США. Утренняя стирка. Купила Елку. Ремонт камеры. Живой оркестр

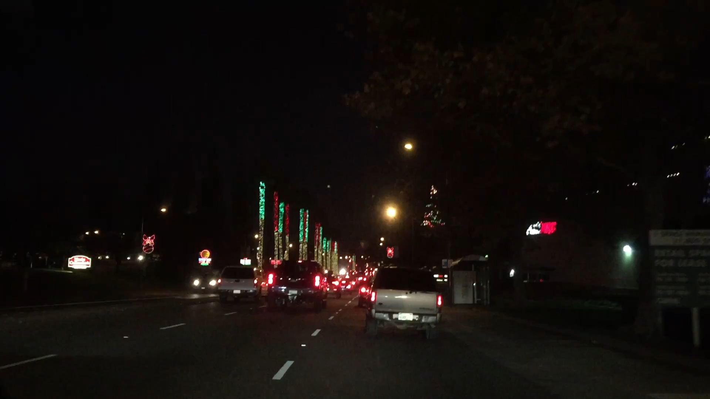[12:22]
Смотрите, с левой стороны это пальмы, обкрученные лапочками. Жалко, что верхушки мы не видим, но только палочки. Но это просто мне так нравится. В прошлом году они были не такого цвета, они просто были белые. А в этом году они желтые с зелеными и с красным.